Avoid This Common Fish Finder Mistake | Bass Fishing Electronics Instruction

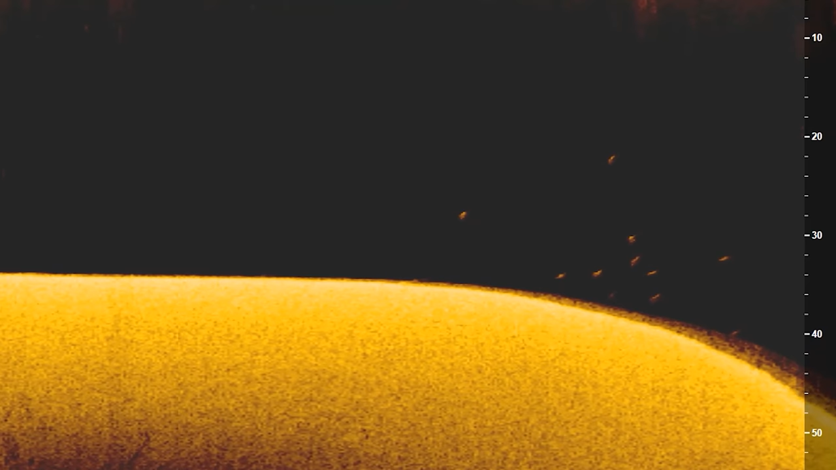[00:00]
What's up y'all welcome back to fish the moment. Have you ever been in the lake with your fish finder and grafted a big school of fish that you thought were bass?
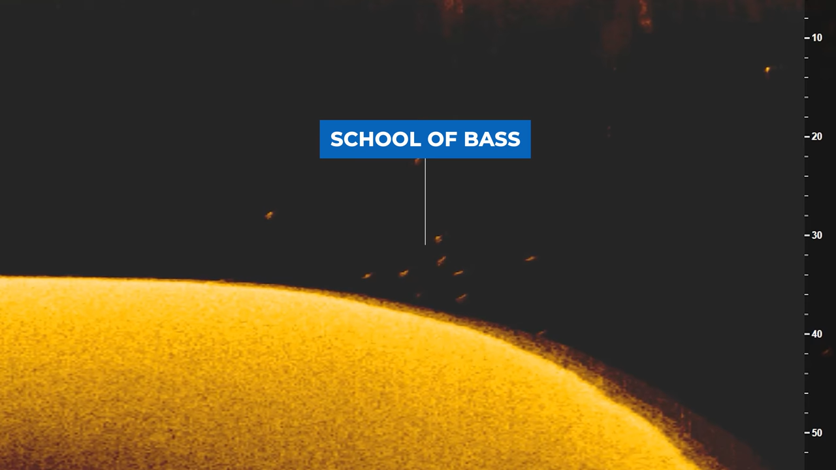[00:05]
You then spun around and cast the bait down there but no matter what you did you could not get those fish to bite.
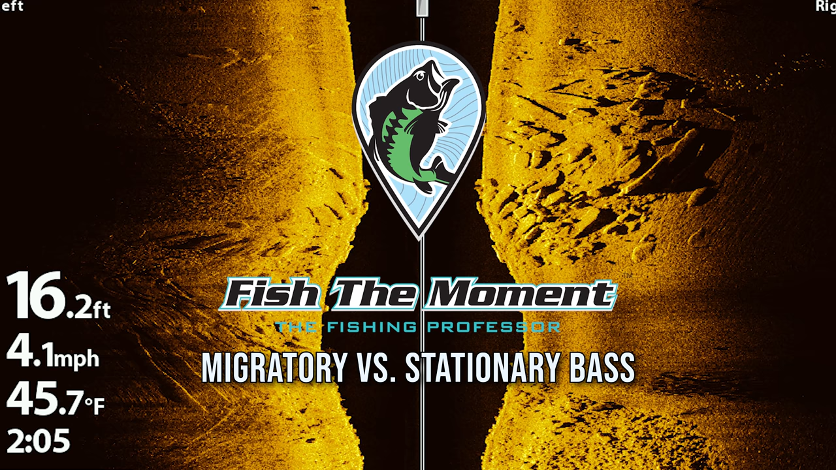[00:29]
On screen: depth 16.2 ft, water 45.7°F, speed 4.1 mph
Let's start by taking a look at this down imaging image. I'm sure some of you guys watching this are already getting excited taking a look at this picture. If we look at the center of the screen you can see that there are several dots.
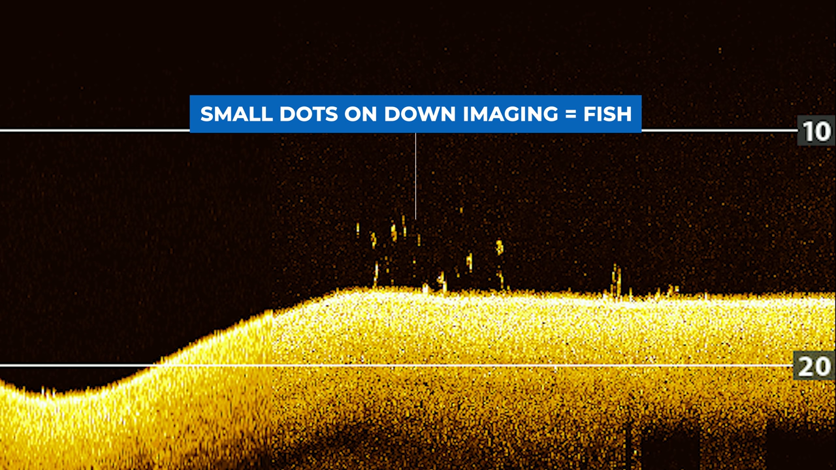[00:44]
This is actually a school of bass that's positioned 2-3 feet off the bottom. There are two indicators that will allow you to identify this group of dots as a school of bass. The first is that the dots are spread more horizontally than vertically.
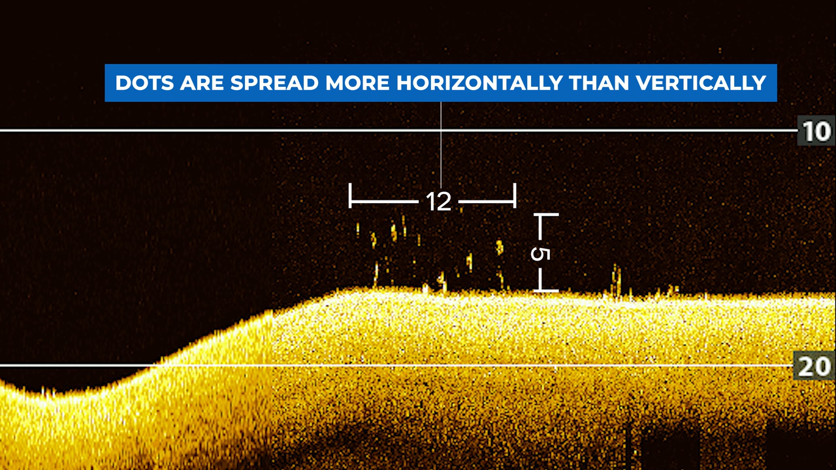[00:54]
If these dots were stacked on top of each other in a vertical
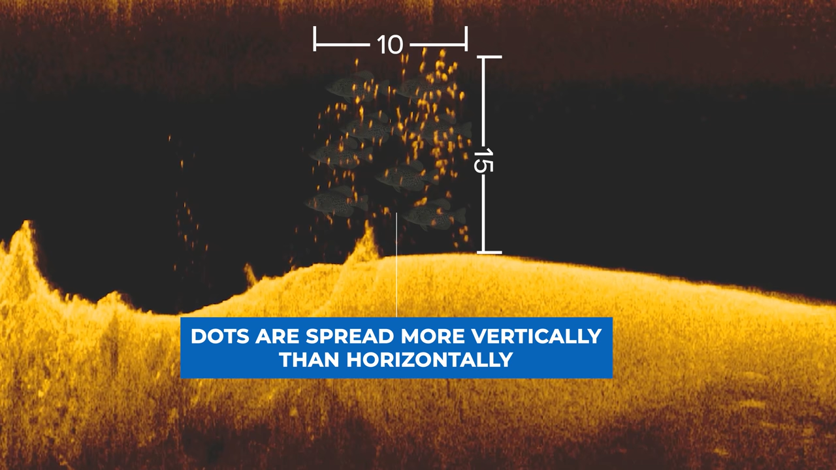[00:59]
column this would be a group of crappie or any other type of panfish.
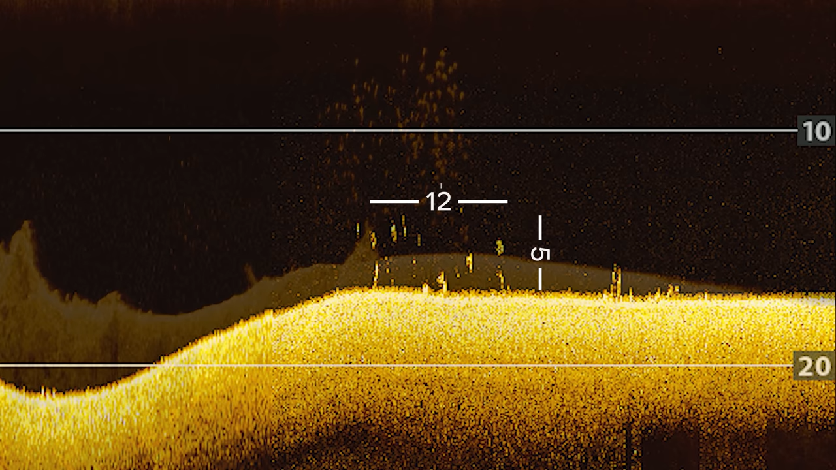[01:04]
However, because these dots are spread more horizontally and they're not that tall this usually indicates that you're looking at a group of bass.
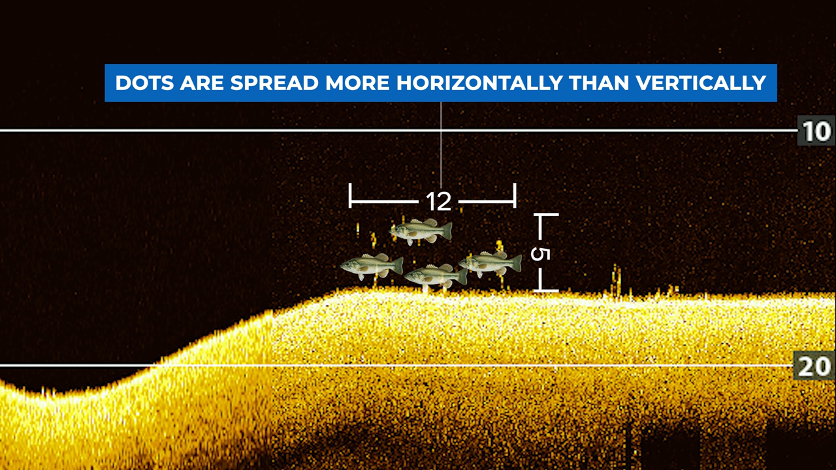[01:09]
The second indicator that these dots are bass is
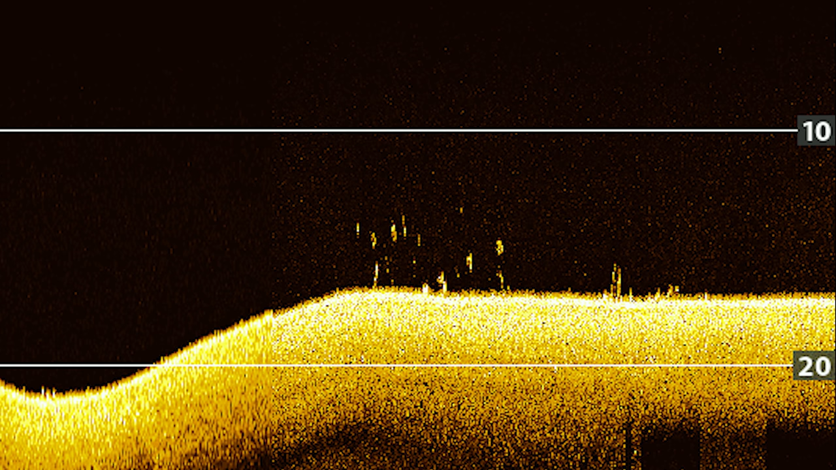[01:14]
that the dots are spread apart and there's some black space between each of the dots. In general, bass like to have their own personal space or a personal bubble and they don't like to get too close to each other. If these dots were really close to each other these might be catfish, white bass or any other species of fish. However, because these dots are spread apart from each other and they're spread
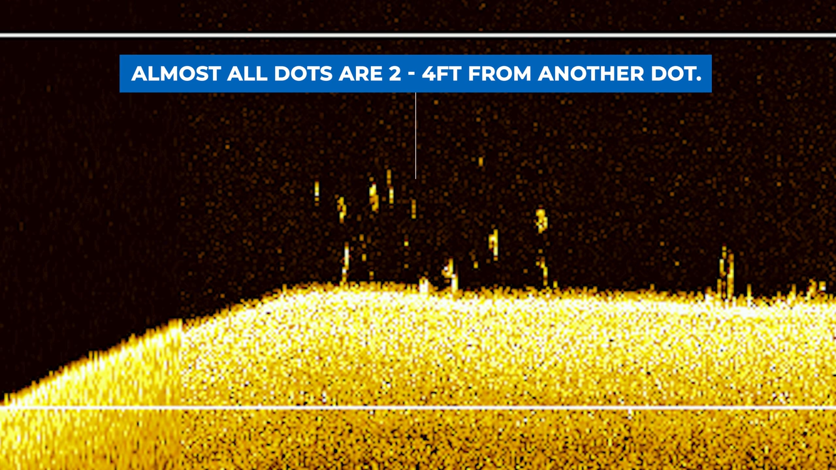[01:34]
more horizontally than vertically I can identify them as bass.
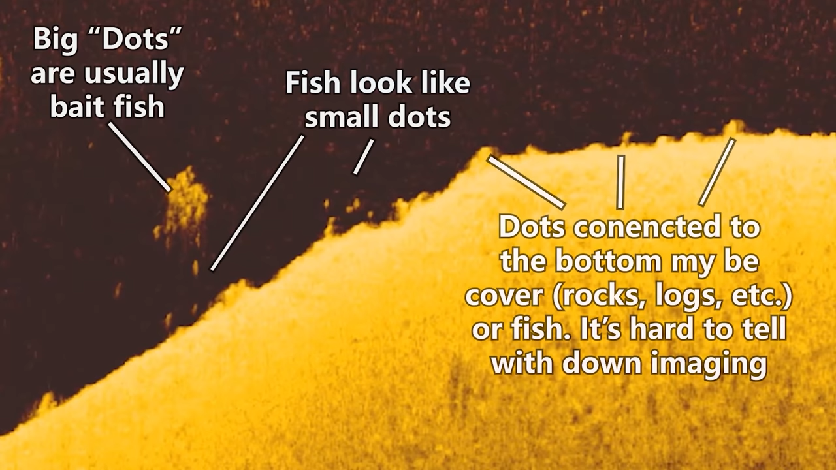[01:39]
For anyone who didn't fully understand the explanation or has no idea what you're looking at on the screen here,
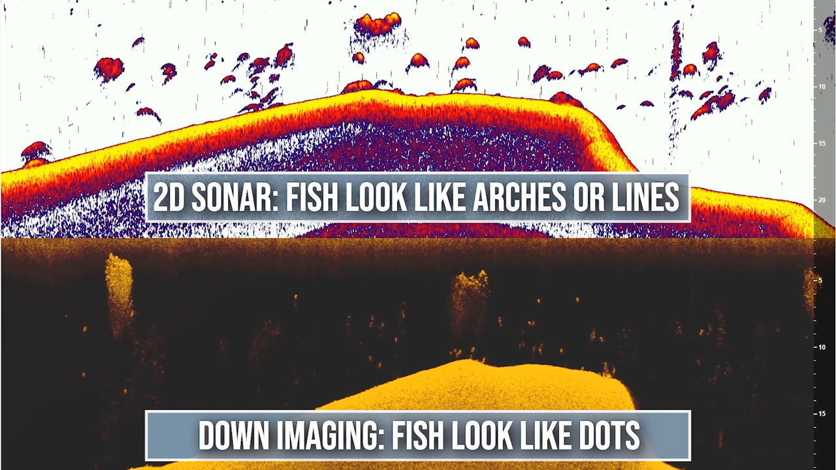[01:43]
I've made detailed videos explaining how a down imaging image is created and how to interpret your fish finder both from your down imaging,
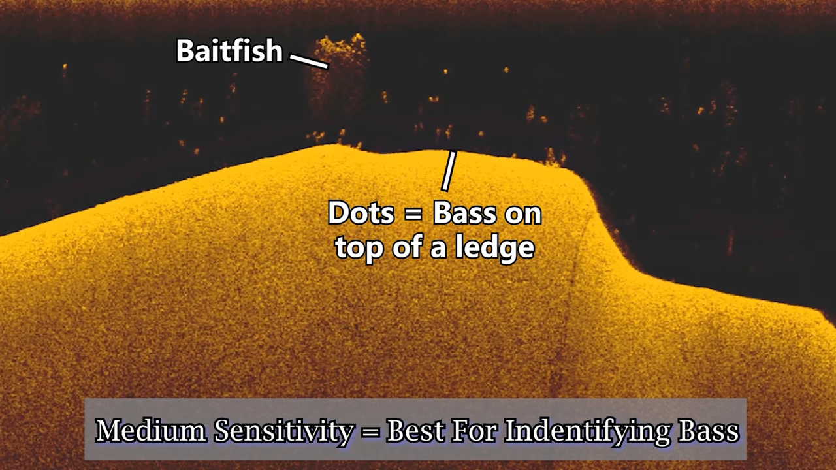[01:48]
side imaging,
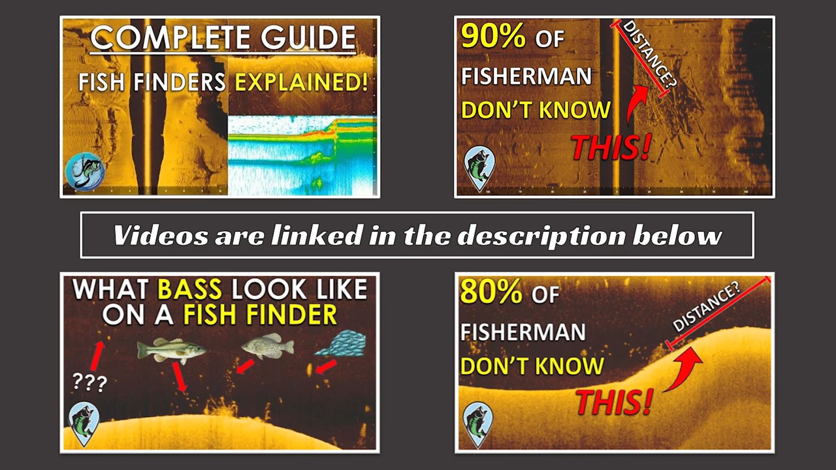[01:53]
live scope and I'm going to link all those videos down in the description below so check those videos out if you want some more basic instruction on your fish finder. But for now, I want to talk about a little more advanced topic for anglers who know how to understand their fish finder and interpret images like the one you see on your screen here.
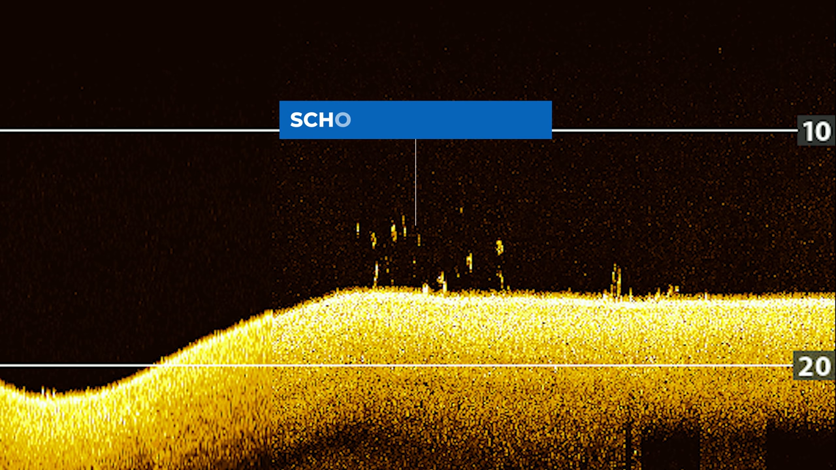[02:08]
Now that we've identified these dots as bass, you would expect that you could idle back around the spot,